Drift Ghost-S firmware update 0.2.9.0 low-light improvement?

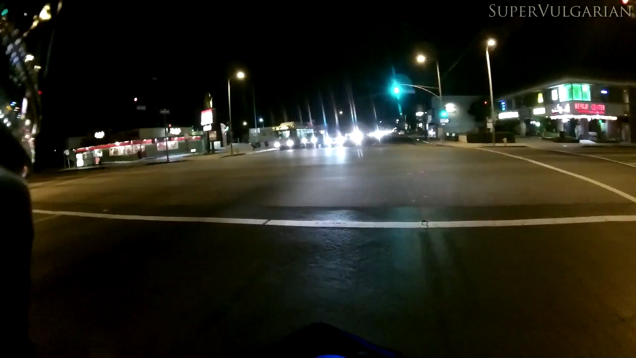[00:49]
I do the update of the software and after. I put the binary file on a separate memory card that's in my pocket so I figure after I ride around a little bit with the current settings. And that's it, 1080p and 60 frames per second in the low light setting zone.
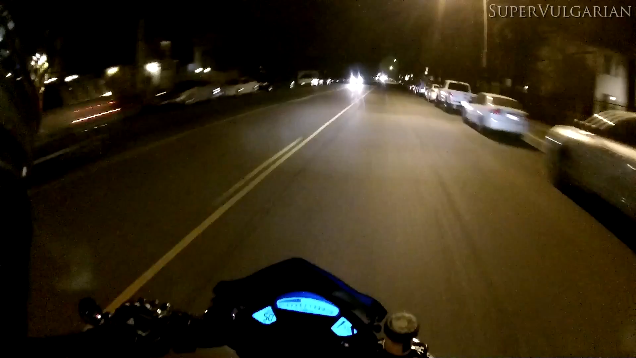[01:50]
It's a bit primitive but it should get the job done. So, let's see. I'm going to try to go through the same route as I did with the original update that I posted a couple days ago. Because it gives you a nice set of transitions between dark
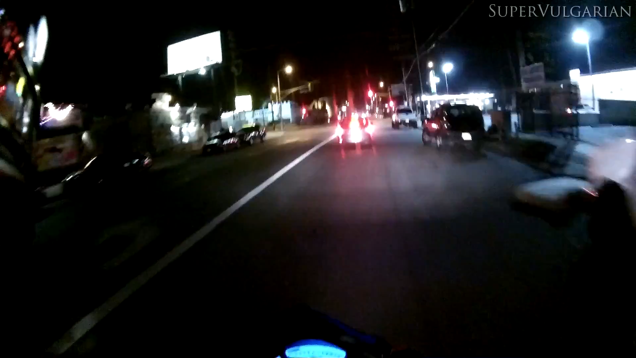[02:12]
and light and it just shows you how the camera adjusts to these.
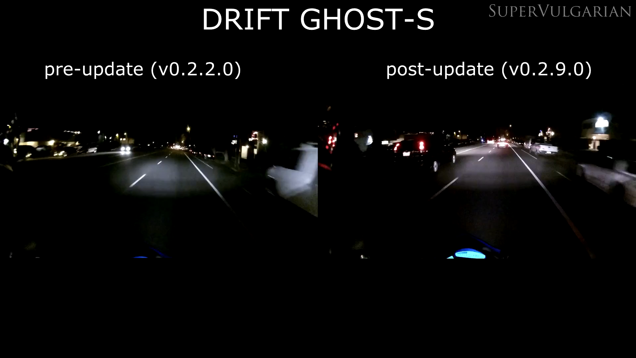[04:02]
It's dark. There we go. Yeah. Oh, stop sign. I'm kind of worried there for a second. Thank you.